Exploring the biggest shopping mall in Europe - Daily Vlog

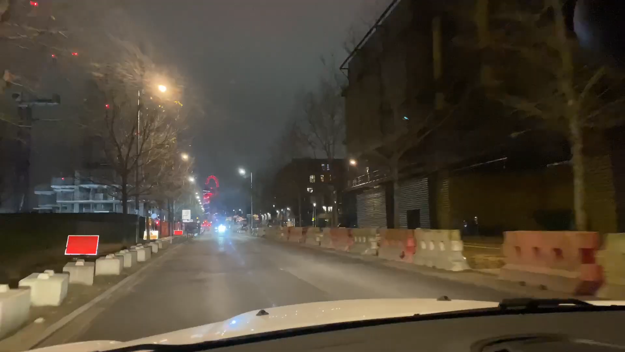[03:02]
I think that that structure in front of us is meant to be like, I think, one of the tallest art sculptures or something.
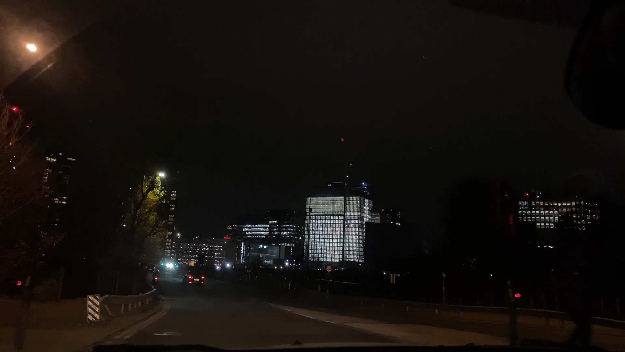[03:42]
God, so many speed bumps. Oh my god.
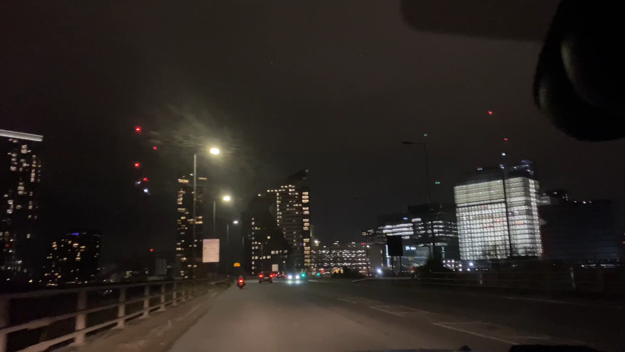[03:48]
My goodness. There's the river over there, guys.
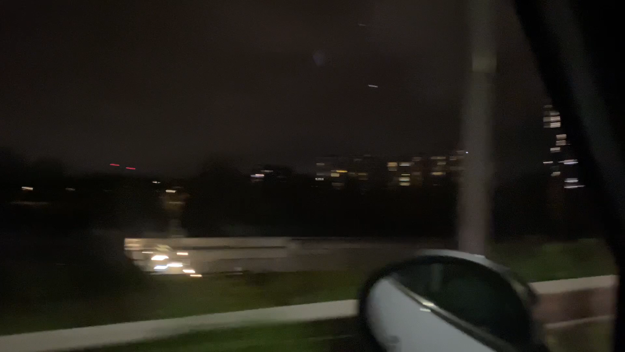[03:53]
Nice. The lights look so pretty. It does indeed. That's a car park. Are we going to that car park? No. Oh.
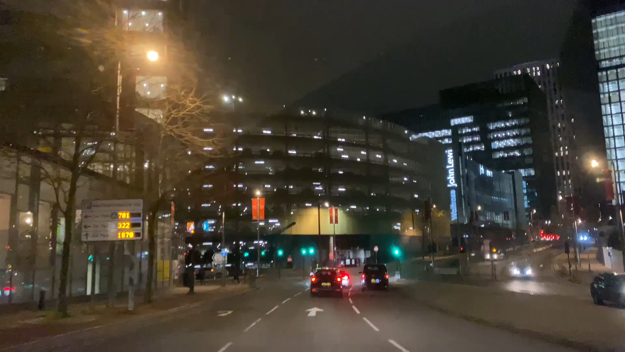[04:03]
We are not. We're going to the other one. This is the one where you have to do the spiral. Oh, go all the way up. Yeah. It doesn't look that high when you're outside. But when you're driving it, it's like you're going round and round for ages.
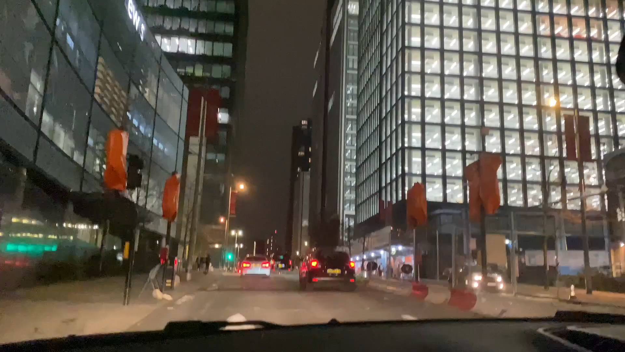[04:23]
In 300 meters, use the left lane to turn left on Montfichet Road. Wow, that's a then turn left. We've actually stayed at a hotel around here. Oh yeah, we did.